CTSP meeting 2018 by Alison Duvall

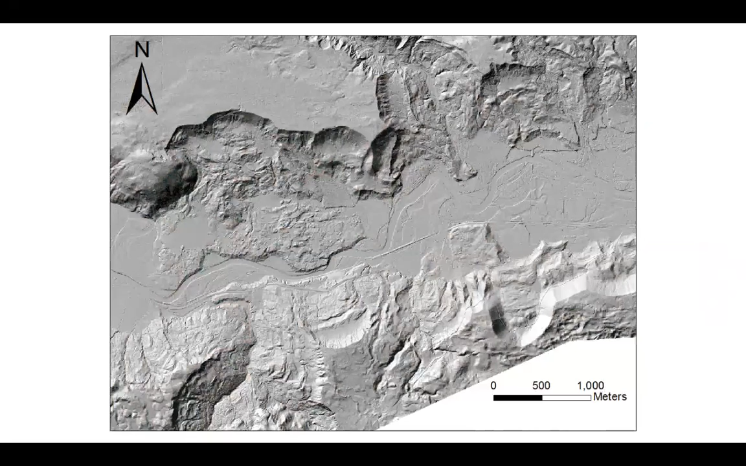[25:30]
And I can't really think of much better examples of utility of LIDAR data than in trying to map landslides in the Pacific Northwest. And so when you see it like this, it's startlingly clear that the Oso landslide—I'll just point out here. So here's a map of the many other landslides that are in this view. The Oso landslide happened right here.